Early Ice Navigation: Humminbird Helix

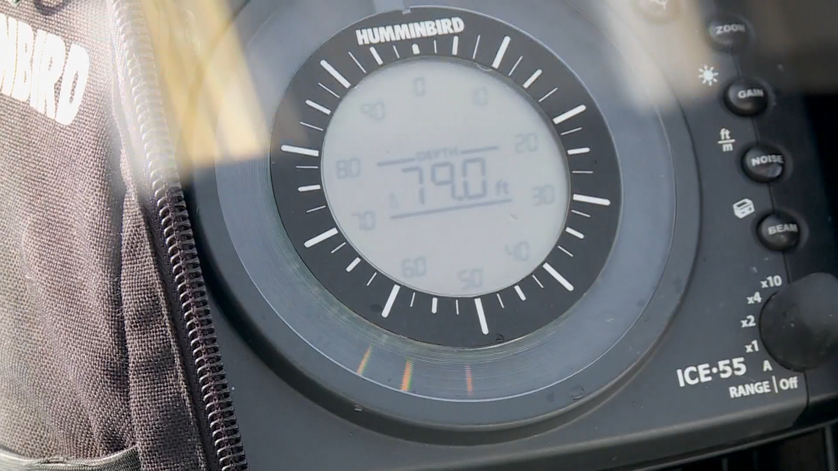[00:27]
On screen: depth 79.0 ft
And when Humminbird introduced the Helix series for ice fishing,
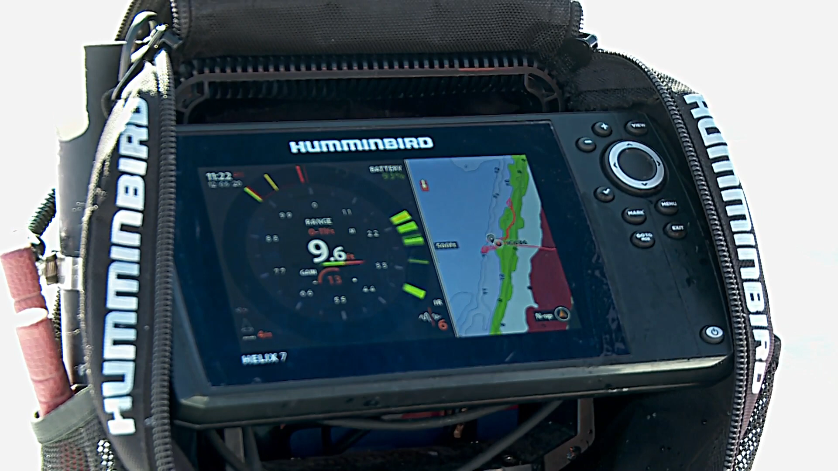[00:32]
I'm not going to lie, I really fought that technology, especially for sonar usage. I thought, yeah, it's got, you know, the map, that's a big deal.
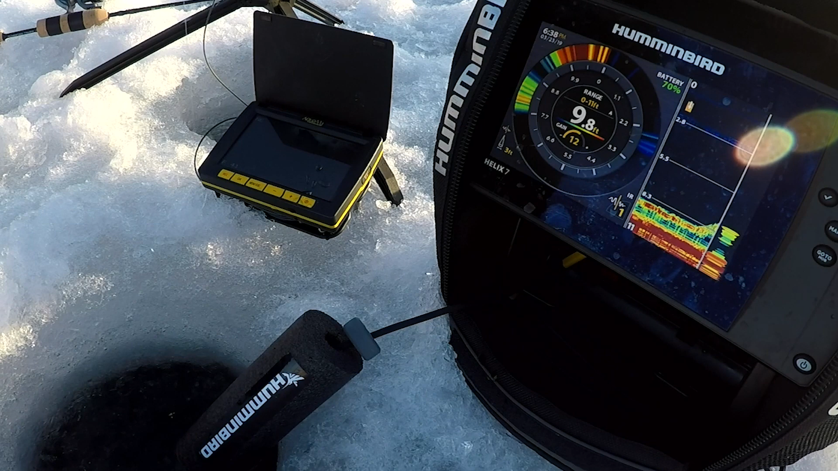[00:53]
On screen: depth 9.8 ft
These things have blistering speed at this point in time. So I have the same speed as a flasher. I've got a flasher screen I can look at on here.
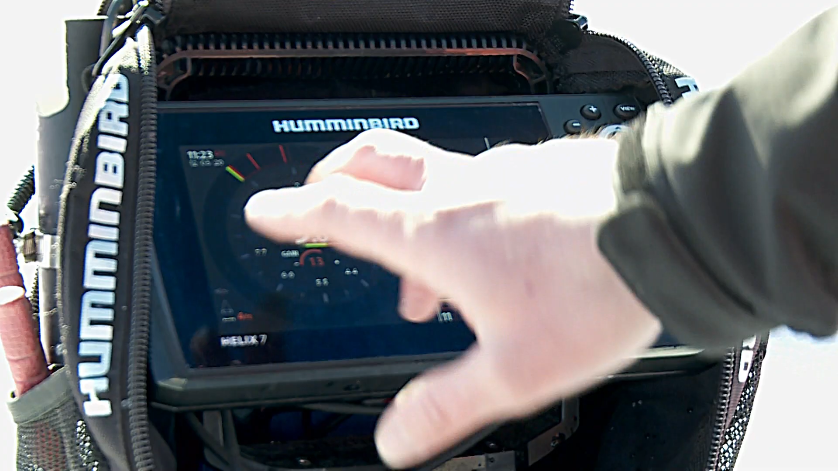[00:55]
I also have traditional 2D sonar that I can look at on here. I've got zoom mode. So I really have the best of everything you can ask for in terms of sonar technology.
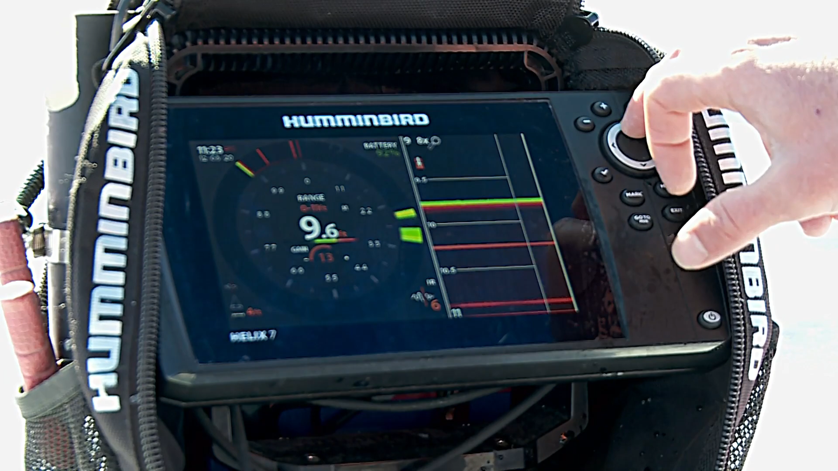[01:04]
But a big thing with LCD technology, these bigger screens,
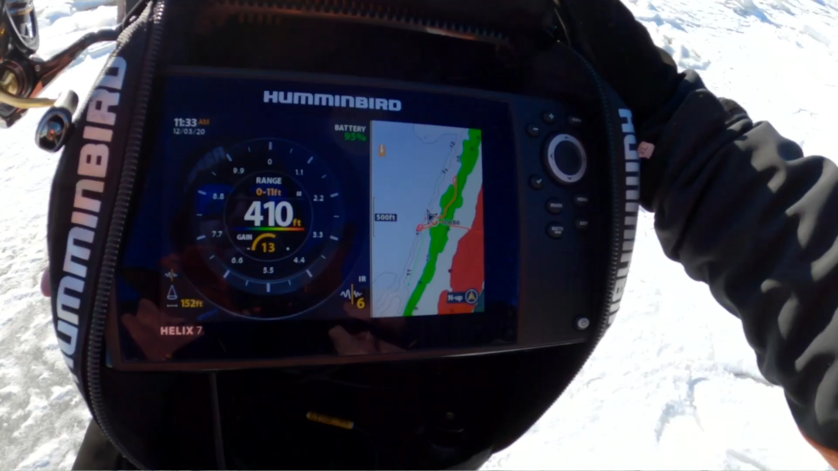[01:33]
And everywhere I'm going out here, I'm carrying the fish finder with me, so I've got a trail to know where I can safely walk.
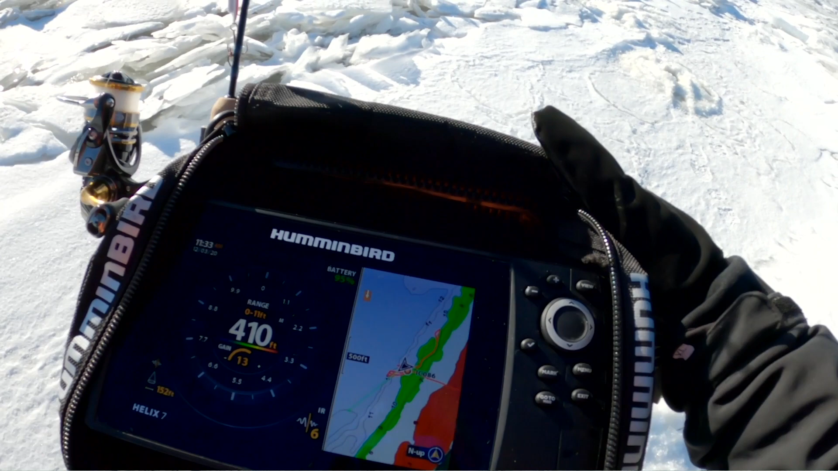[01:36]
I'm checking the ice with a spud, and with an auger to know that we're in good shape.
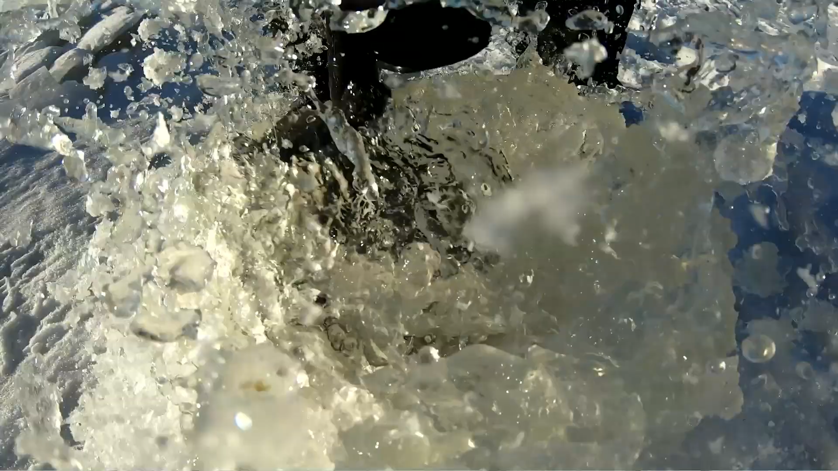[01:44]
So if we're out in this kind of stuff, and it starts to get dark, on the way back in, I'm able to zoom in and follow the exact same trail that I walked out on. So you've got that safety element with it.
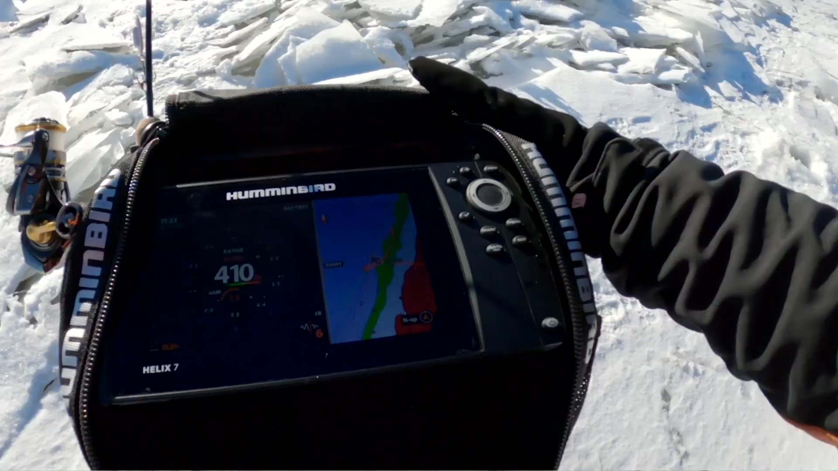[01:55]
So having, not having to carry an additional GPS and a flasher with you,
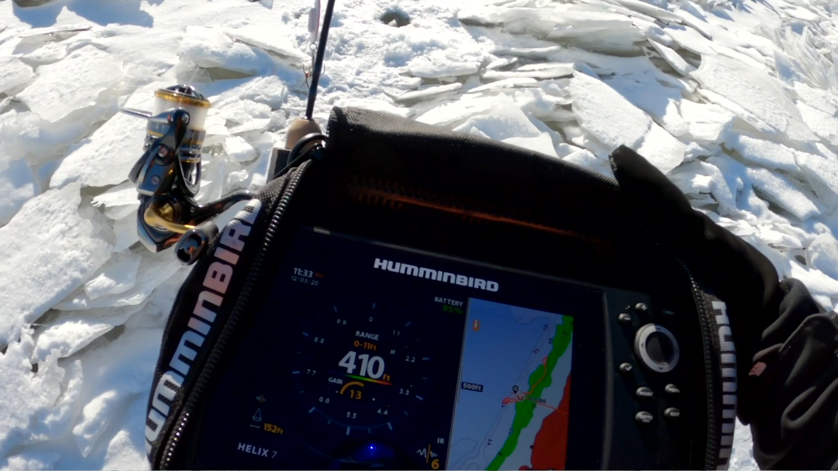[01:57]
this is all in one package. It's tight, it just works perfect. So for me, if you're looking at purchasing a sonar unit,
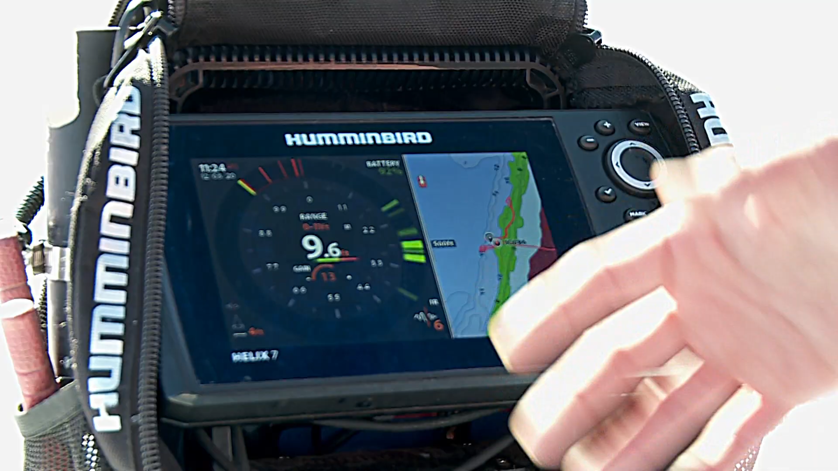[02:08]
look at something that has both sonar and GPS built in for navigation, for mapping, and then of course, all the sonar technology you would need.